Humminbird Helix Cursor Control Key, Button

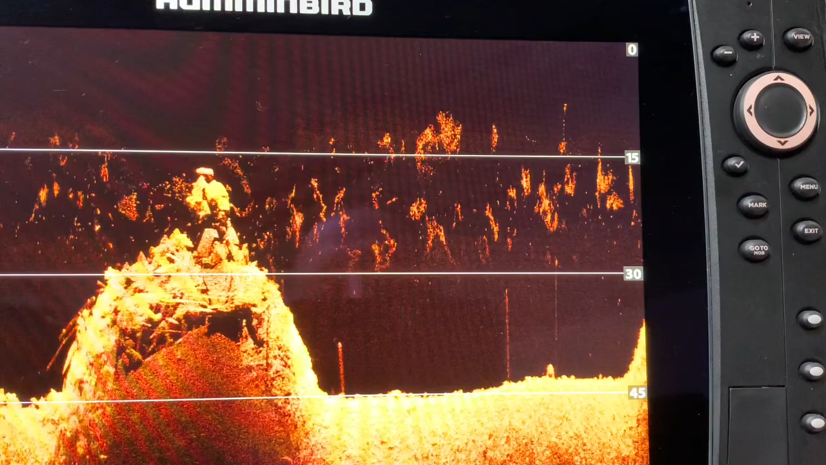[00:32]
The cursor control key which is located right here it has a top bottom arrow right left side arrow is something very similar to a mouse on a computer and if you are familiar with the mouse on the computer
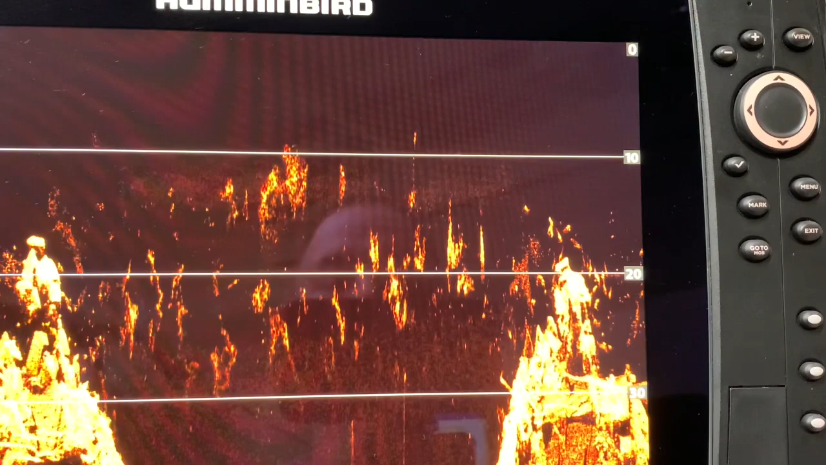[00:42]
moving around the cursor then you have a good understanding of what the cursor control key does.
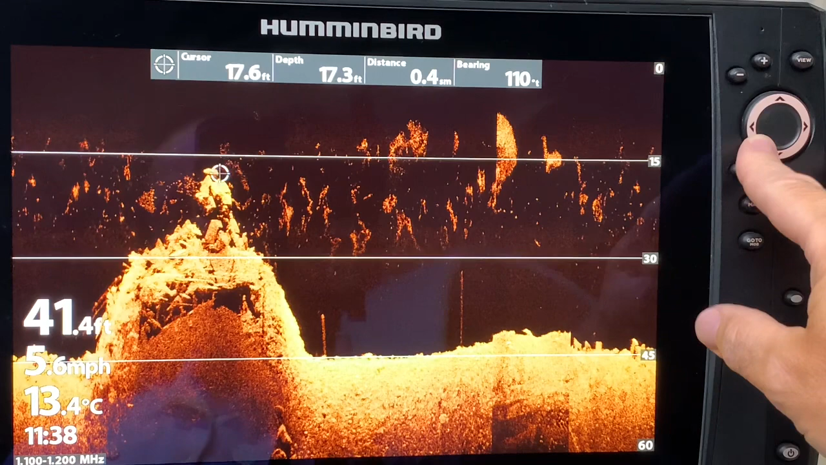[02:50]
On screen: water 13.4°C, speed 5.6 mph
for example, put my finger in between the north and the west and I want to go in a northwest direction, you can see that I can go over to the top of the hump a little bit quicker by going diagonally. So think of it like a 360 degree compass where you can manipulate the cursor by going in different directions not just north, south, east, and west.
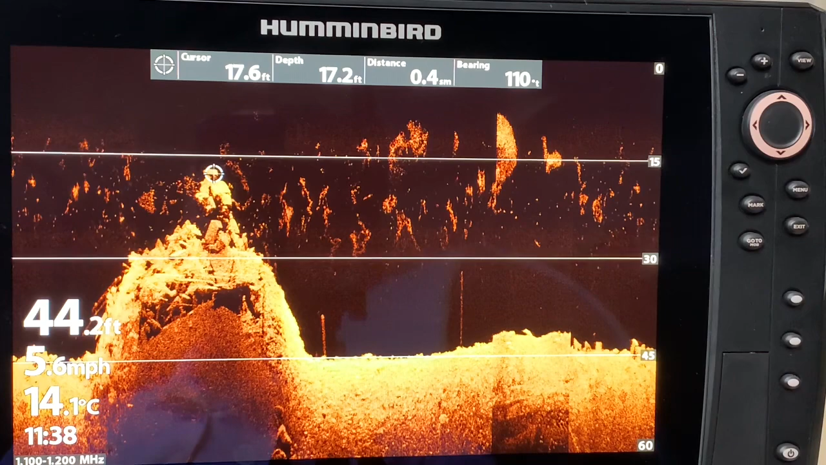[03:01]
On screen: water 14.1°C, speed 5.6 mph
Let's look at a few ways that I could use the cursor. So right now my cursor is here and if I take my arrows and I
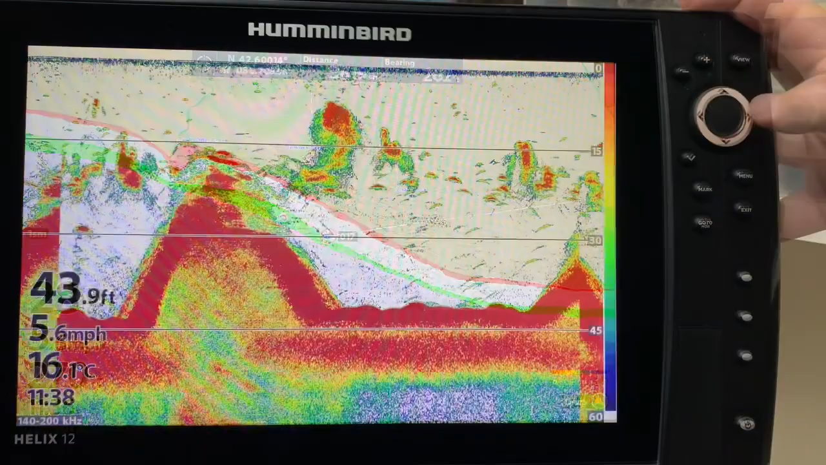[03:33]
On screen: depth 43.9 ft, speed 5.6 mph
Another way that I could use the cursor is to mark a spot so if I take my right arrow for the cursor control key I just hit it to freeze the screen and of everything I've driven by this hump here looks like it has amazing potential huge
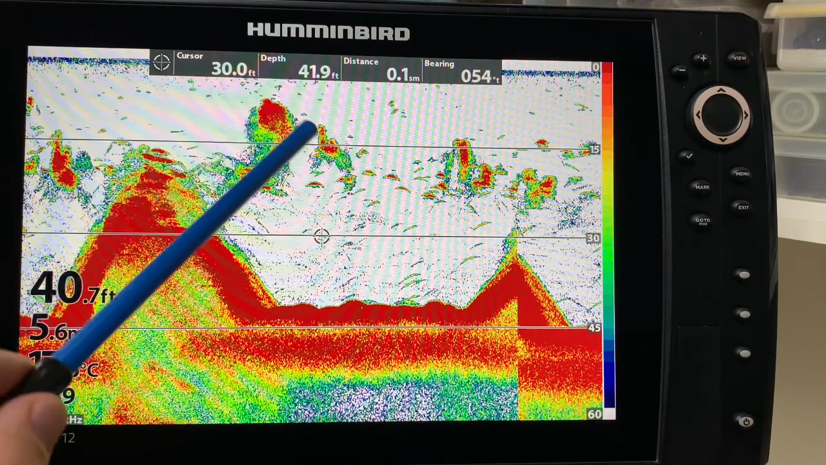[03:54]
school of bait here you know there's various fish scattered around it as well so
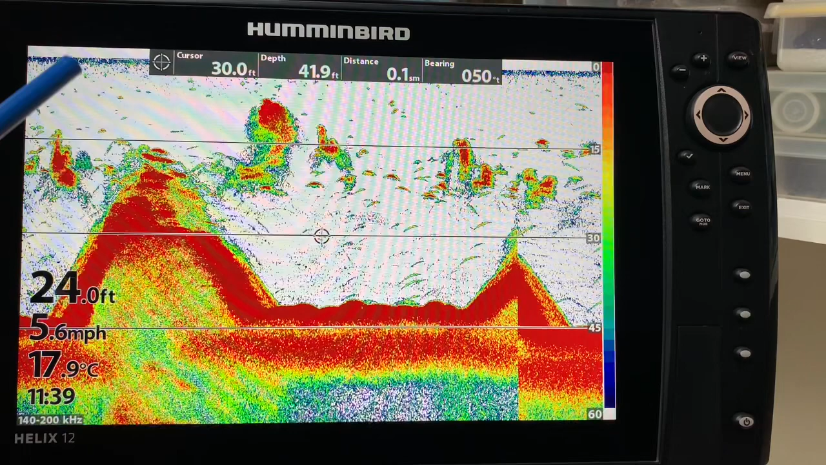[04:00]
On screen: water 17.9°C, speed 5.6 mph
if I wanted to save it as waypoint even though this is technically historical data I want to save the waypoint right on that hump so I can now just take that
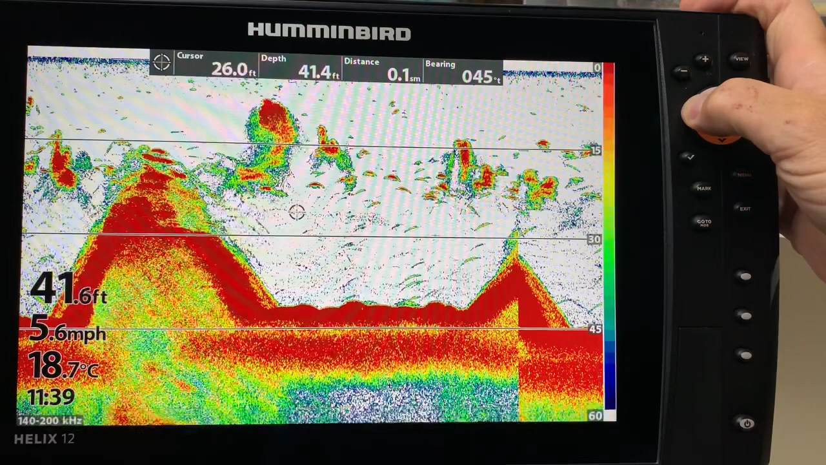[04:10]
On screen: water 18.7°C, speed 5.6 mph
and maneuver the cursor control key and then I can go in and I'll talk more about the mark button later but now you see I have the ability to mark a waypoint
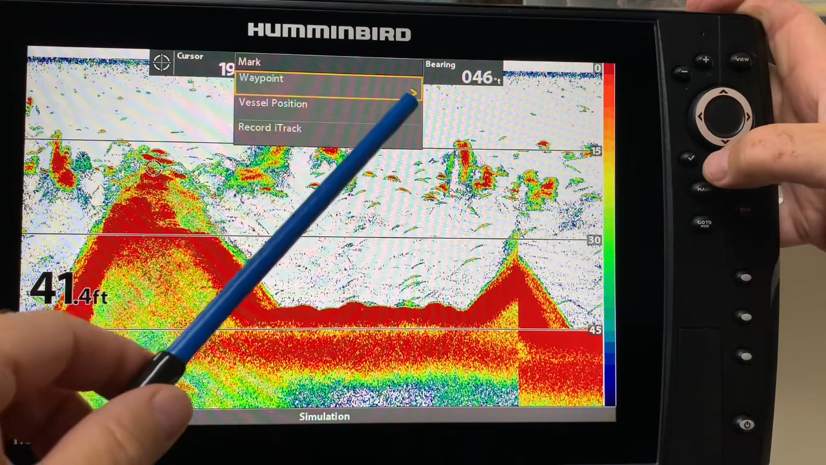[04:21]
On screen: depth 41.4 ft
here I just have to hit the right cursor and I can mark a waypoint on that spot even though my bow is currently over here so that's one of the advantages of using the cursor similarly
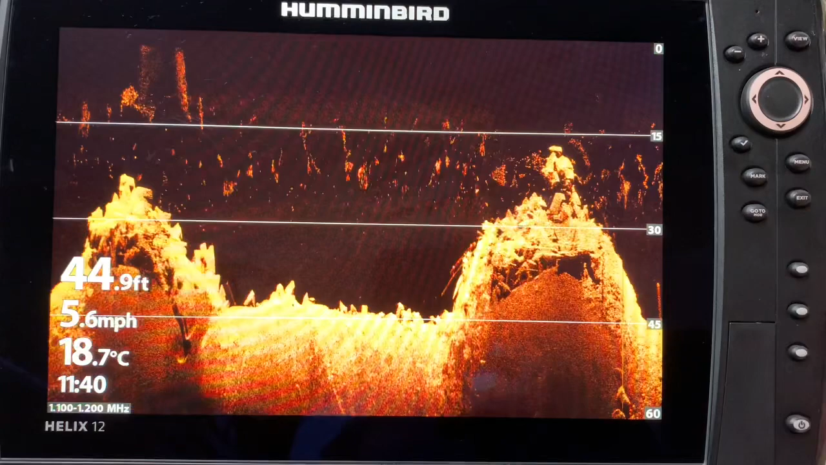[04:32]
On screen: depth 44.9 ft, water 18.7°C, speed 5.6 mph
in down imaging I can take my cursor and I just once again hit the bottom arrow it doesn't really matter which arrow you use you can you know use any part of it to freeze it now I once again want to take and mark the top of the hump and I just put the cursor on it once again I can hit my mark button and I don't have to be sitting right on top of it and I can go ahead and mark the
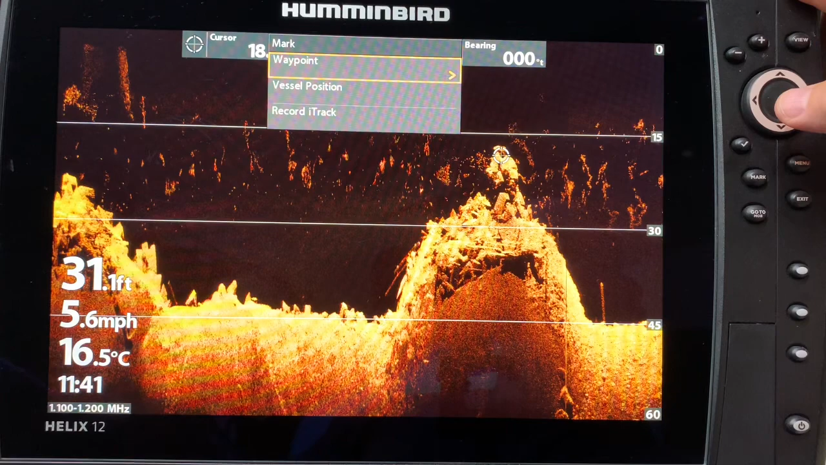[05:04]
On screen: depth 31.1 ft, water 16.5°C, speed 5.6 mph
waypoint so that's another example of how I can use the cursor in down imaging inside imaging mode my current boat position is right here so this is new this is old data but let's say I see this hump way back here and even though my boat once again position is way up here I
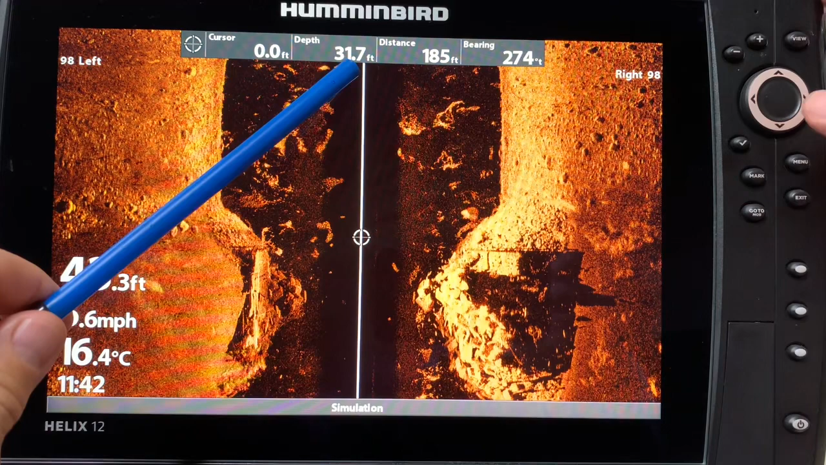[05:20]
On screen: water 16.4°C
can take the cursor and I can go down and I can mark the top of the hump so I could take mark and mark a waypoint here and
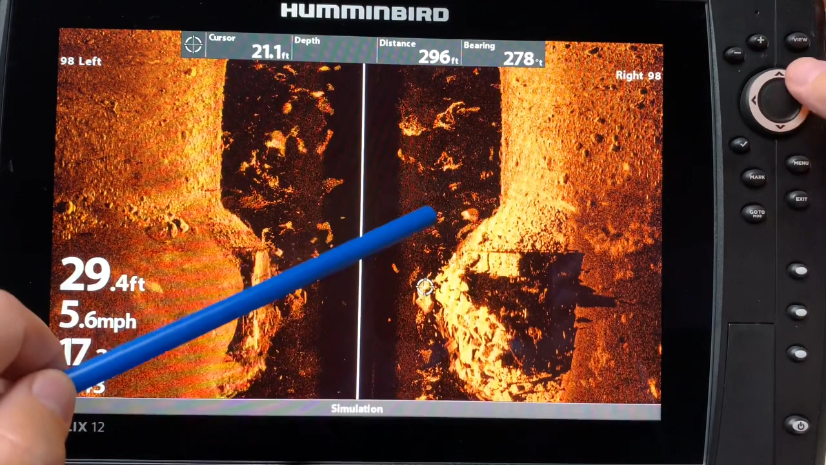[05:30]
On screen: depth 29.4 ft, speed 5.6 mph
let's say I wanted to give a couple other marks so I marked it one at the top I could mark one at the side mark another waypoint there and I could also say hmm I want to have the boundaries of this so I would take my cursor bring it over here and it's just hidden by the simulation and mark that edge of it so basically I have the
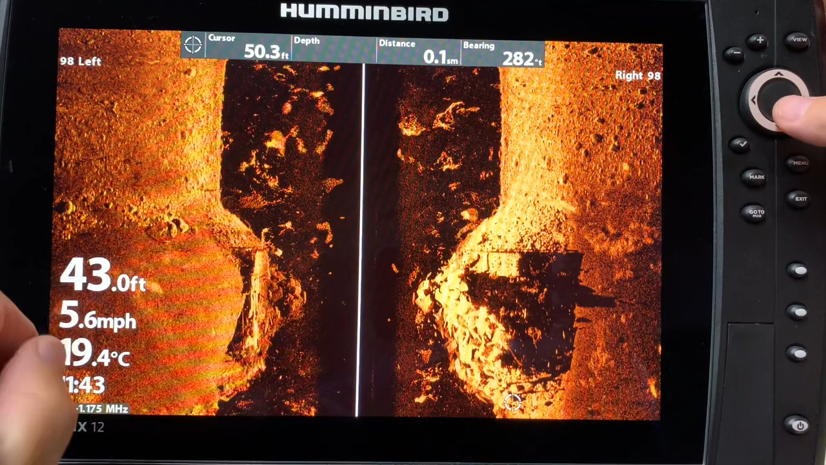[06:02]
On screen: depth 43.0 ft, water 19.4°C, speed 5.6 mph
top marked I have each side marked and you know it's just going to allow me to zero in on that target that I found with side imaging if you have your mega 360 set up properly with an eye pilot link trolling motor and heading sensor or you've added a compatible unit with the
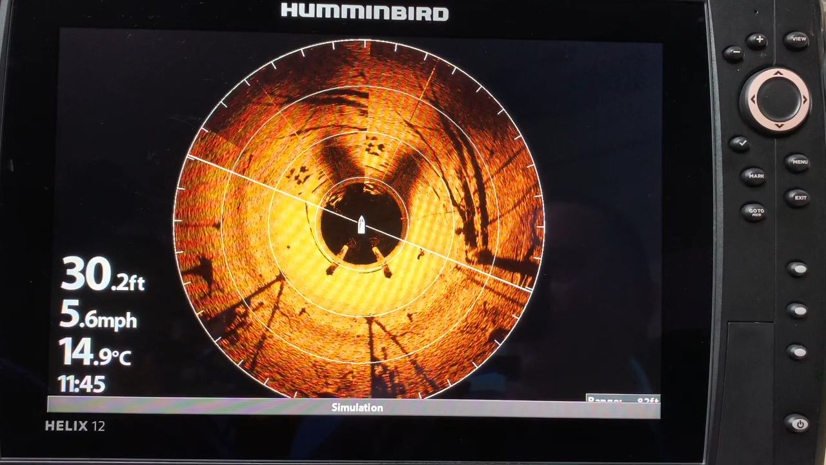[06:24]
On screen: depth 30.2 ft, water 14.9°C, speed 5.6 mph
puck then you could also save waypoints on your 360.
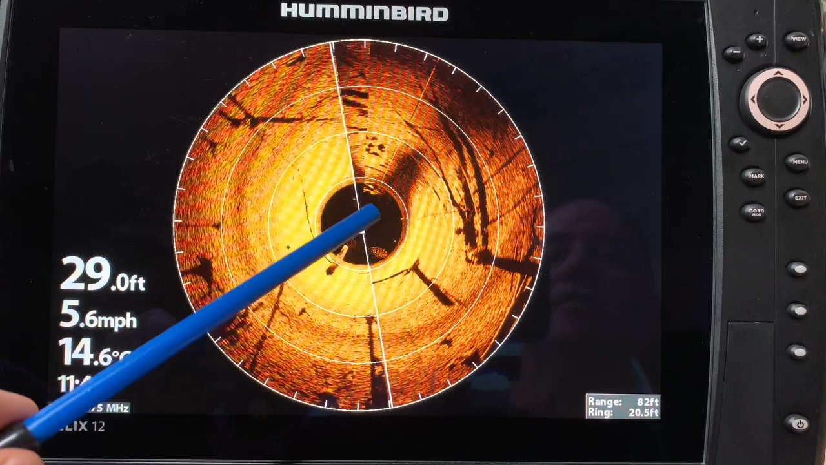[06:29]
On screen: depth 29.0 ft, water 14.6°C, speed 5.6 mph
So for example I could take my cursor and bring it over here and looks like a
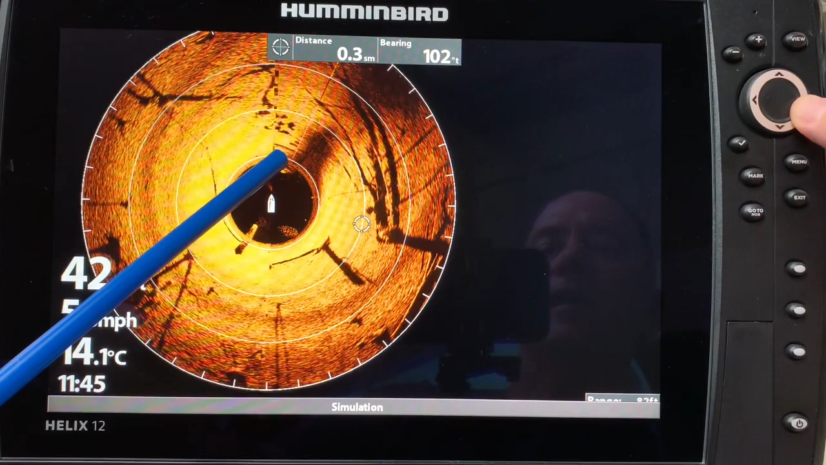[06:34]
On screen: water 14.1°C
potential root system of a tree over here or lay downs and I could put a waypoint on that so the cursor once again allows me to manipulate my screen and the beauty of it is once again my boat is over